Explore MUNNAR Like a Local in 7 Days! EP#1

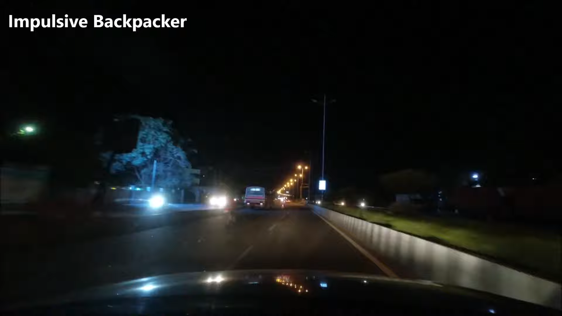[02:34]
अरे टायर में से कैसी आवाज़ आ रही है यार, देखते हैं अभी फ्यूलिंग कराएंगे। ये है OMR रोड, सो ओल्ड महाबलीपुरम रोड कहते हैं इसको। ये पैरेलल चलती है ECR रोड से, जो अगर सो ईस्ट कोस्ट रोड है वो, तो बेसिकली समंदर यहाँ से ज़्यादा दूर है नहीं, मैक्सिमम 3 to 4 किलोमीटर्स। तो हम यहाँ से फिलिंग करा लेते हैं सो दैट अब हम आगे रुकेंगे नहीं।